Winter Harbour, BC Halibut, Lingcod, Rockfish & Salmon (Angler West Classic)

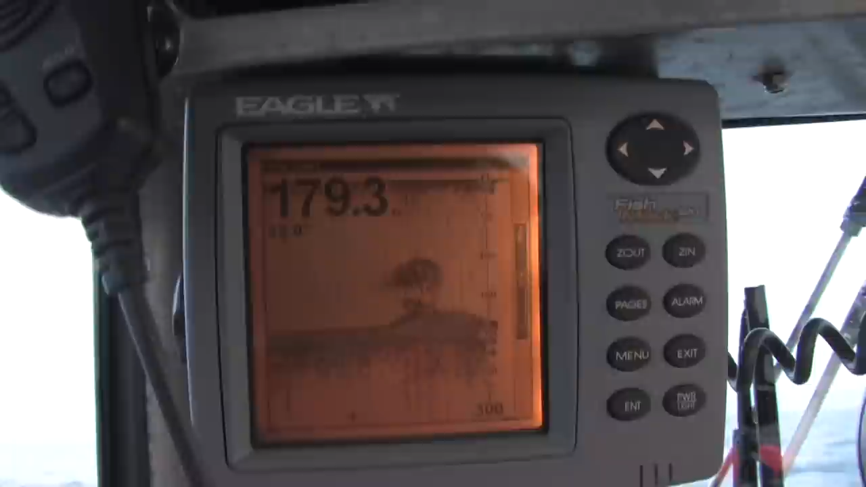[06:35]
We're going over some kind of bait fish here. I'm not sure what it is. Maybe anchovia here.
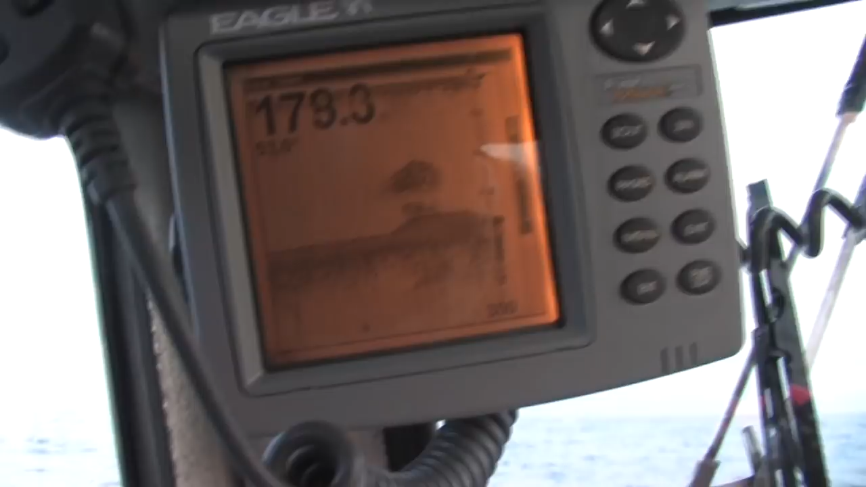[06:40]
Looks like a pretty good pile of it.